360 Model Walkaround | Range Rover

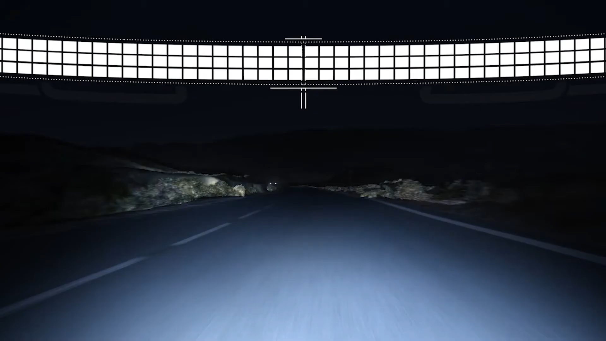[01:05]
creating a cone of shadow around other road users so as not to dazzle them for unsurpassed night-time vision.